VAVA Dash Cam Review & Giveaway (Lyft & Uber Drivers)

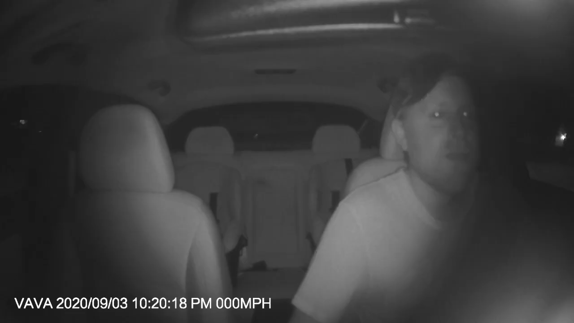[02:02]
Some interior footage at night and you can see with this one the night vision did work. It uses mini SD for memory and does not ship with one of those so you'll have to purchase one separately.